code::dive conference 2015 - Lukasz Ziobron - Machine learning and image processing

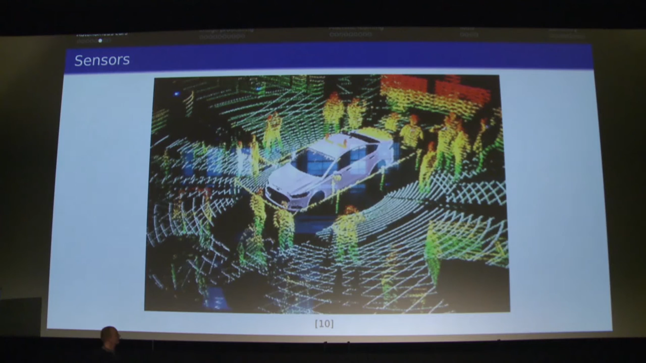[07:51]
and it deflects and goes back to the sensor. And based on the time of going this wave, it can tell you what is the distance between our car and obstacle.